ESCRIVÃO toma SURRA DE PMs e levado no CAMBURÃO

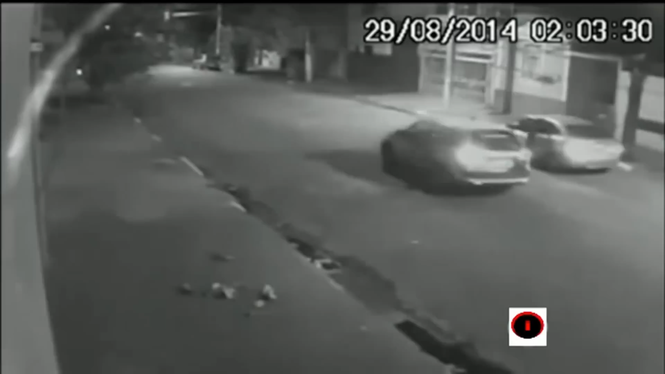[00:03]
Esta rua, na zona sul da capital paulista, estava vazia. Dois carros aparecem diante da câmera. Um deles é uma viatura da polícia militar, que manda o outro parar. O motorista desce e conversa com os PMs, enquanto o carro é revistado. Ele é escrivão da Polícia Civil de São Paulo. O irmão do policial civil chega a pé e discute. É empurrado por um PM e cai no chão. O policial civil tenta puxar os PMs e socorrer o irmão, que leva chutes. Chegam mais PMs.
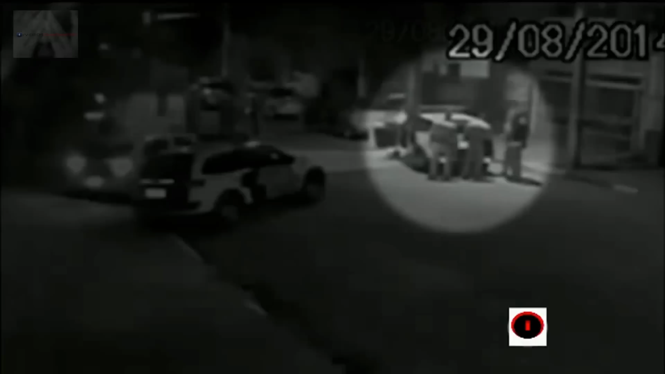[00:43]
O policial civil e o irmão são levados em carros diferentes para o hospital e depois para a delegacia.